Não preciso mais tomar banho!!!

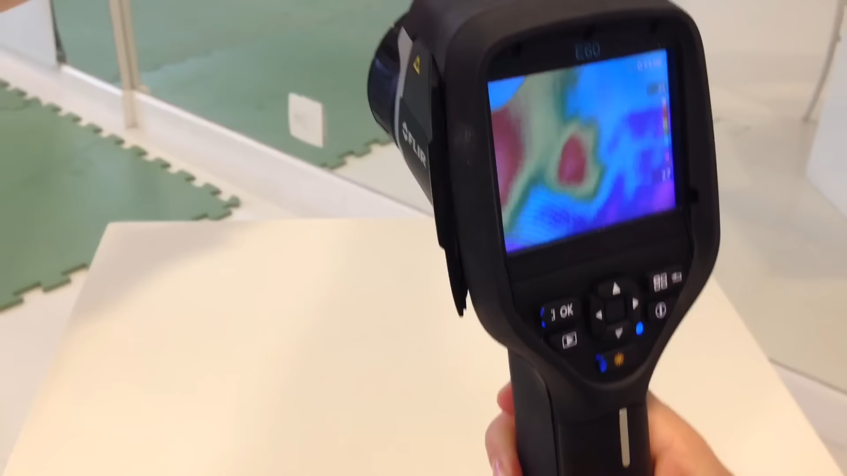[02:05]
Gente, olha que máximo que essa a máquina, esse exame é essa máquina que faz, tá vendo a minha mão aqui, ó?
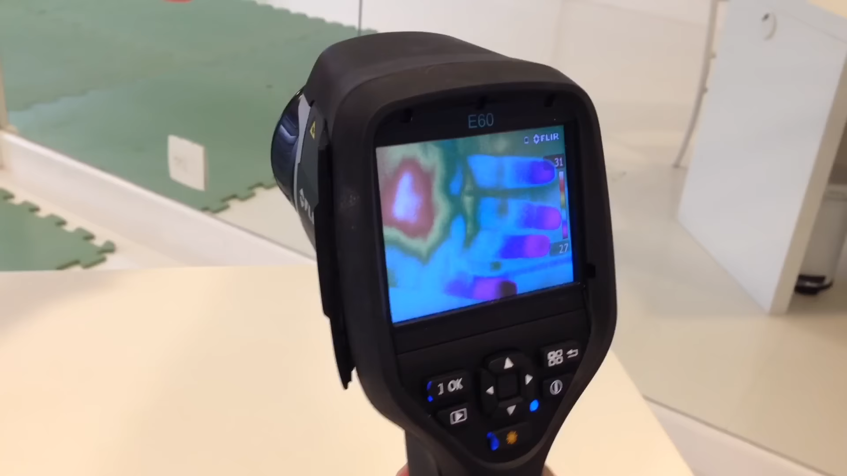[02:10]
Que faz, tira fotos de você assim, colorido.
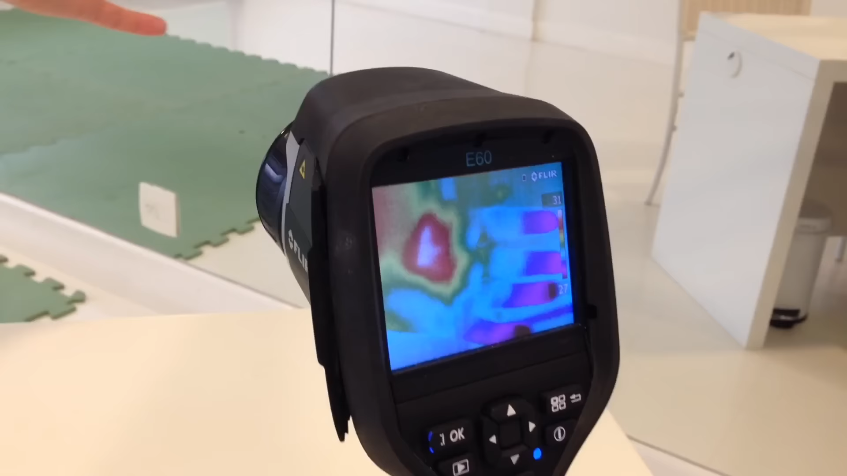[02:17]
E aí, a gente tirou quantas fotos, Grazi? 50 imagens.
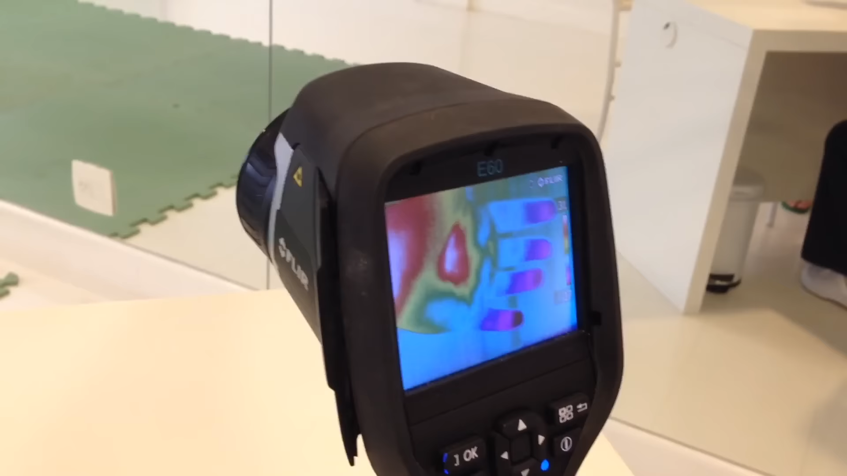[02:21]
50 fotos. 50 imagens, valeu, fotos. Adorei, muito legal. E ele também é preventivo em relação ao câncer.
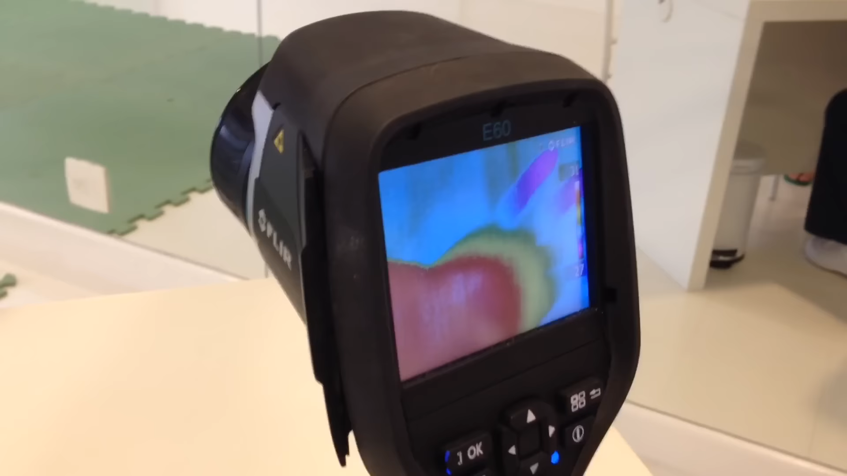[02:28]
Por que tá tudo vermelho aqui? Tô com problemas? Não, maior concentração de temperatura.
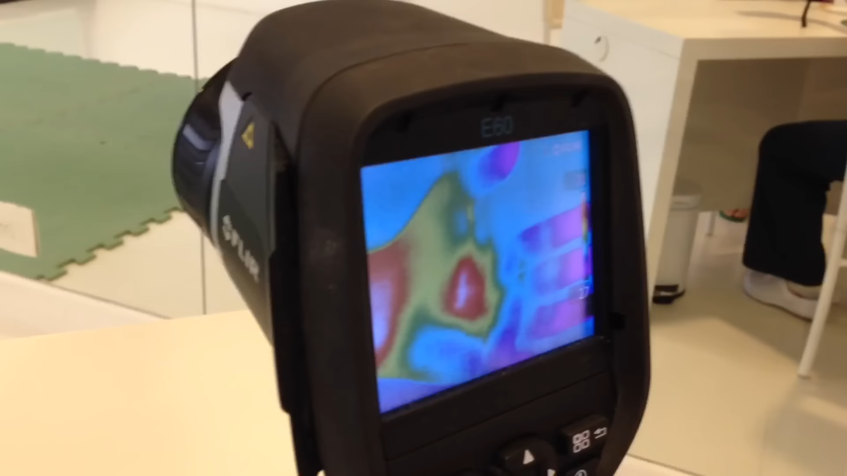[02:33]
Quer dizer que meus dedos estão congelados. Ótimo. É, entendi agora. Obrigada.
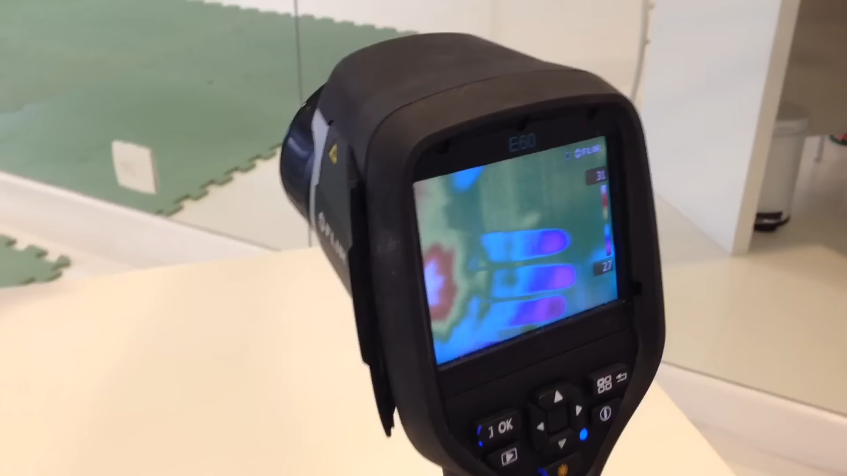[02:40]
Então foi isso. E aí ele é legal porque ele vai detectar várias preventivo em relação às doenças, certo?